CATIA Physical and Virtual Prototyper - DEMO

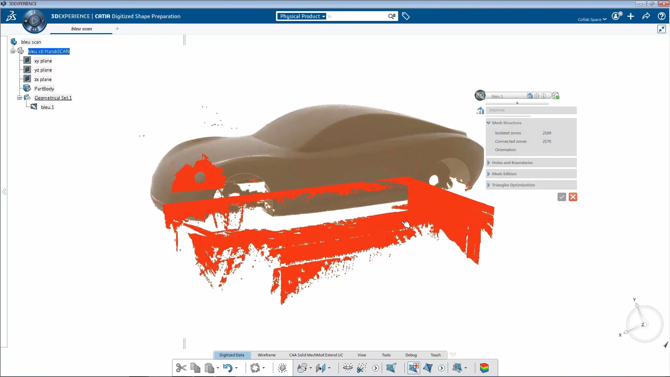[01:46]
Katia could select and remove unnecessary elements, like the table in this case, with a semi-automated cleaning process.